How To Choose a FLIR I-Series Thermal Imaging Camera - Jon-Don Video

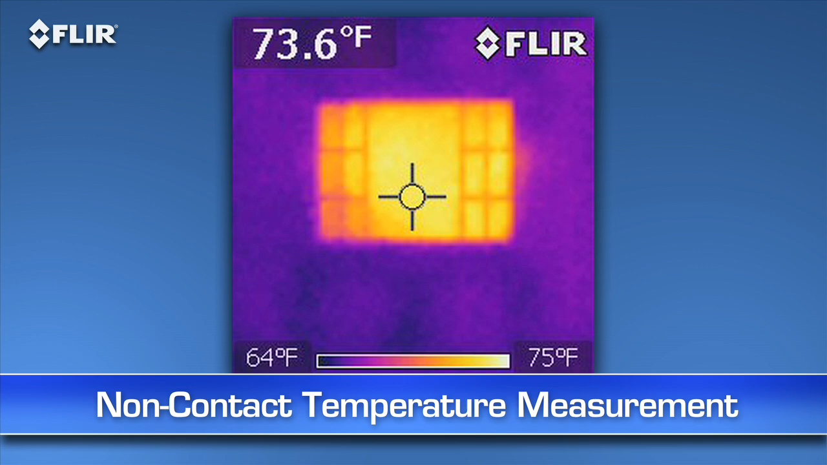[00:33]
On screen: spot 73.6°F, scale top 75°F, scale bottom 64°F
non-contact temperature measurements, and for seeing hidden potential problems without ripping open a wall. Let's start with the i3.
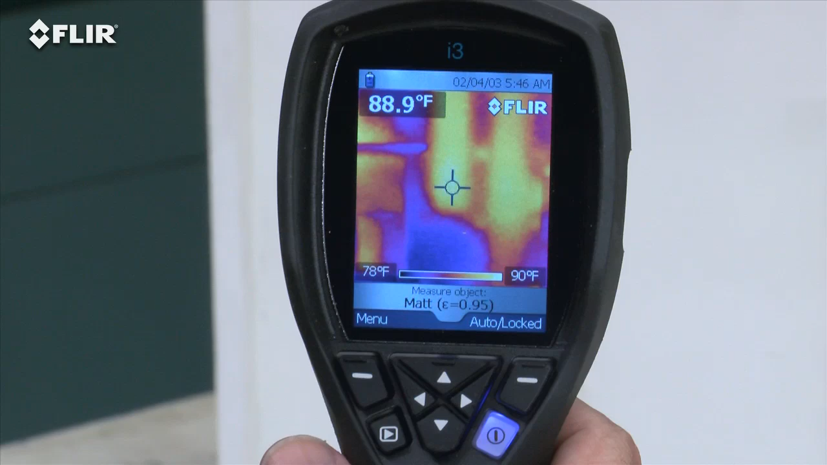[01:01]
On screen: spot 88.9°F, scale top 90°F, scale bottom 78°F
As you can see with our little dollhouse simulator here, it shows you where the hotter and cooler areas are right away. Compare that to a single-spot IR thermometer or thermal leak detector with only one reading at a time and no image at all.
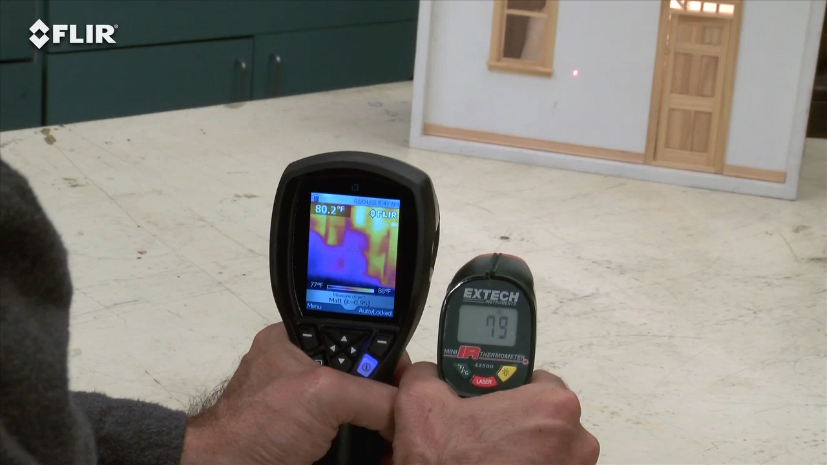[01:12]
On screen: spot 80.2°F
All i-Series cameras feature a focus-free lens for easy scanning. Just power up and go. Use this simple interface to set the emissivity and other parameters so you're detecting surfaces correctly.
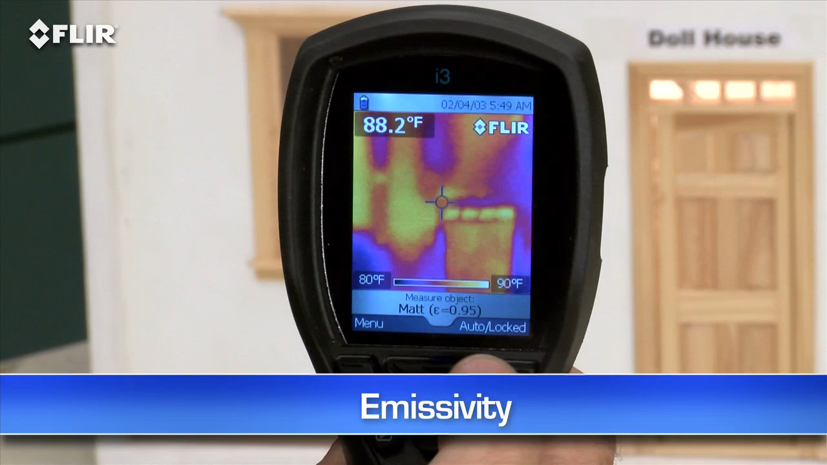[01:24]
On screen: spot 88.2°F, scale top 90°F, scale bottom 80°F
Change the color palette to the one that works best. Lock the temperature range.
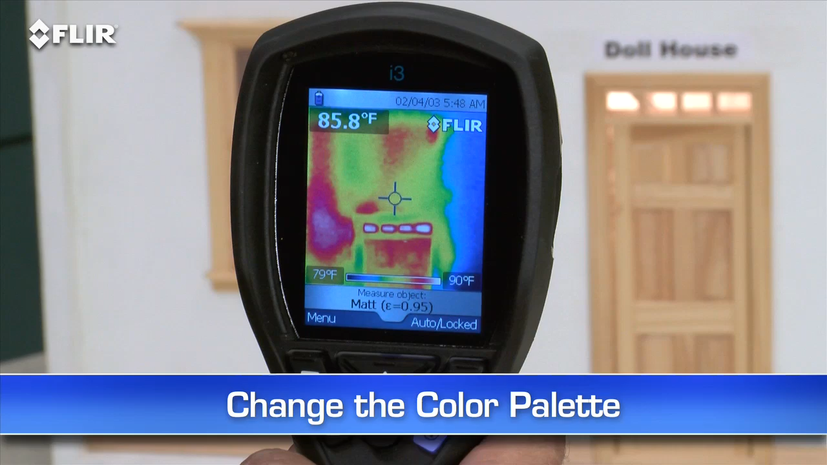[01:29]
On screen: spot 85.8°F, scale top 90°F, scale bottom 79°F
And so on. Every i-Series camera stores thousands of radiometric JPEG images.
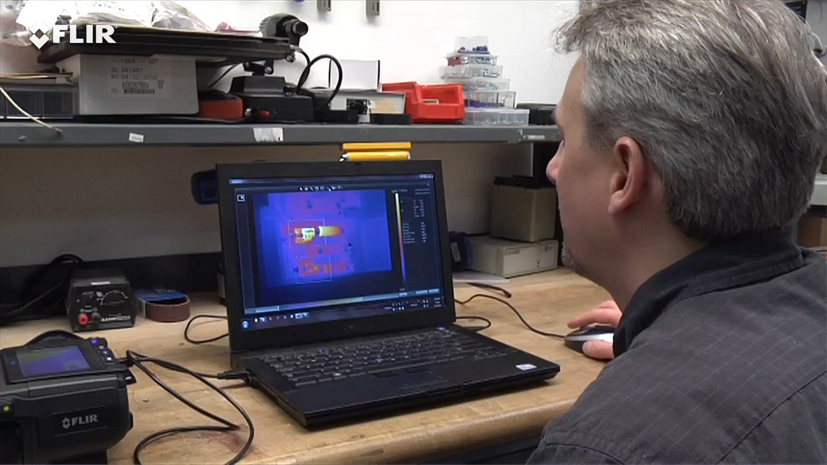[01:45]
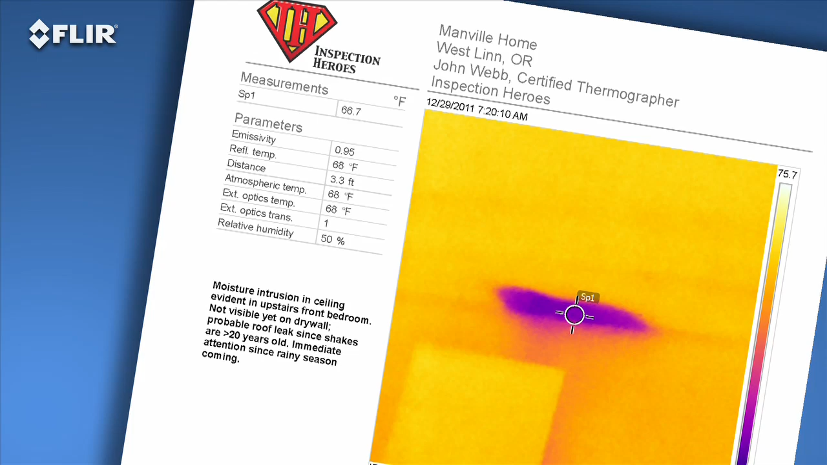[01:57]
On screen: spot 66.7°F
A great way to speed up repair decisions. Need more power? The FLIR i5 takes it up a notch.
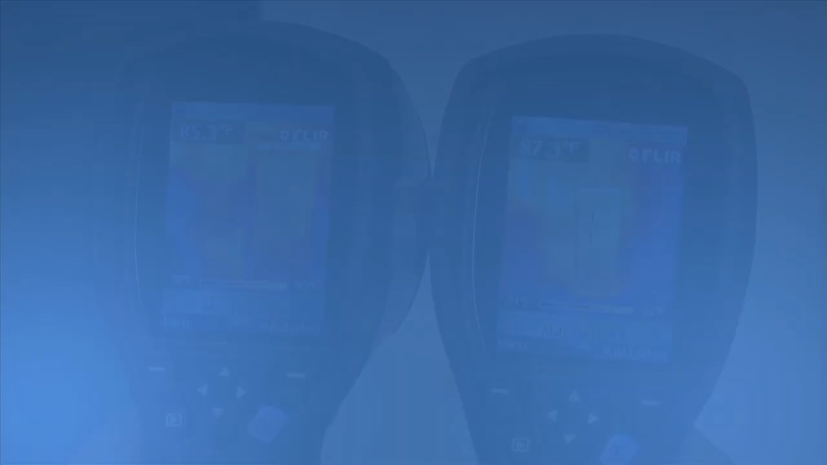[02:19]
Take a look at the i7. It has the most resolution in the i-Series class at 19,600 pixels. That exceeds the ResNet standard, an important credential if you're using thermal imaging to assess home energy efficiency. It's also got the widest field of view to capture more of the scene for quicker scans.
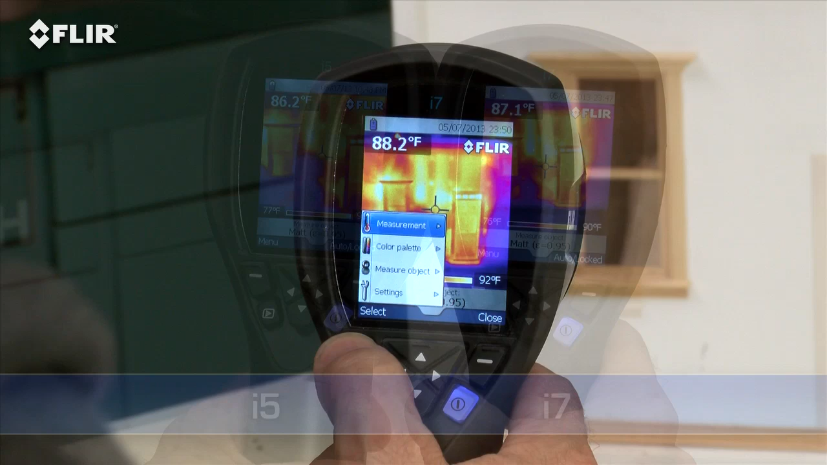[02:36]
On screen: spot 88.2°F
Along with the spot meter, an i7 also gives you an area box measurement tool.
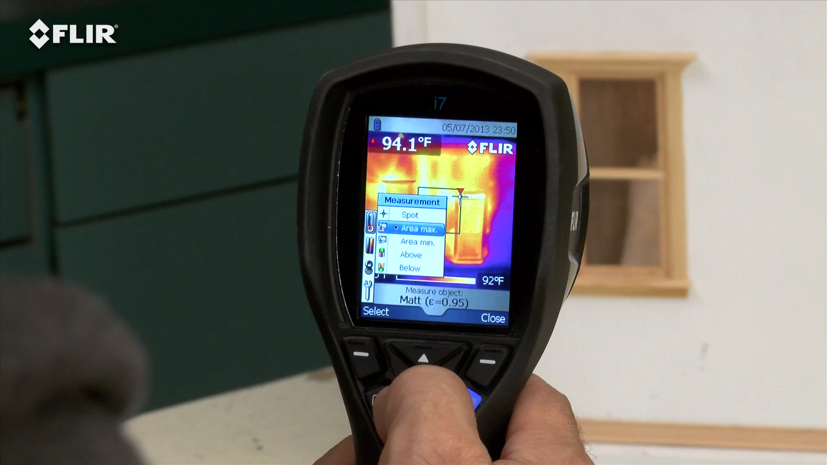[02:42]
On screen: scale top 92°F
It's got an automatic marker that lets you find hotter and colder spots faster. Plus you can set an isotherm, which alerts you to specific temperature thresholds. All i-Series cameras come with FLIR's 2510 warranty.